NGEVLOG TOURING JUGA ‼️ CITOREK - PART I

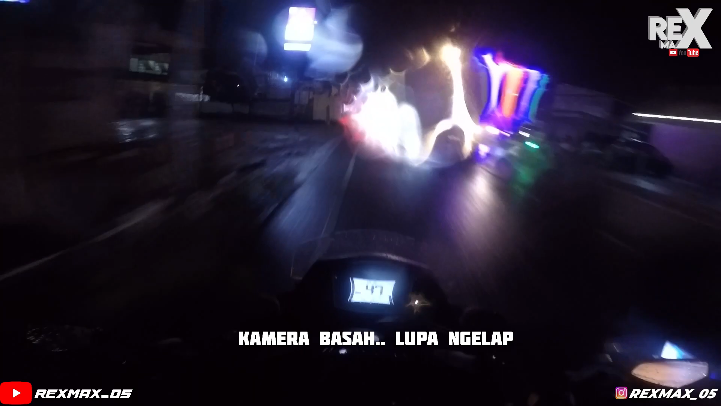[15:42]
Hampir tiap hari dulu lewat sini, pergi pulang kantor. Wah, sejuta cerita lah guys, sama anak istri di awal-awal menikah. Nah, ini ada Mall Giant tuh, cuma udah pada tutup ya. Secara ini udah 12:17, hampir setengah satu malam. Kita menuju Citorek.